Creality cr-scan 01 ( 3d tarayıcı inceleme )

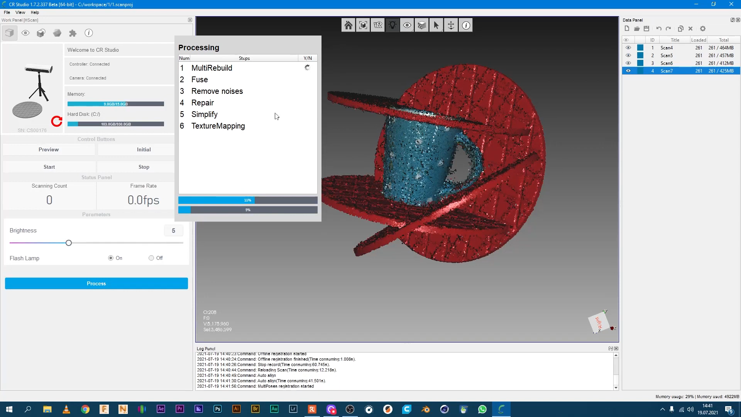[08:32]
Çünkü Simplify açtığınız zaman çok uzun zaman alıyor. Şu an biraz daha yavaş. Bunun da nedeni 4 tane farklı objeyi birleştirmeye çalışıyor.
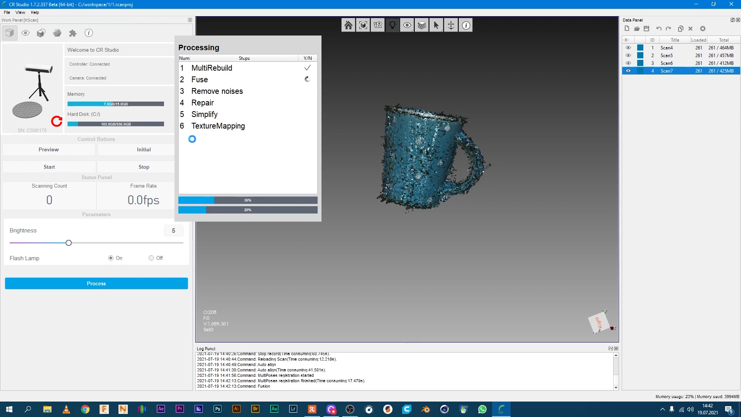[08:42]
Eşitleyip birleştirecek. Evet, hemen hemen neredeyse müthiş bir şekilde bardağı çıkarttı. Bakın ne kadar fazla tararsak o kadar daha iyi.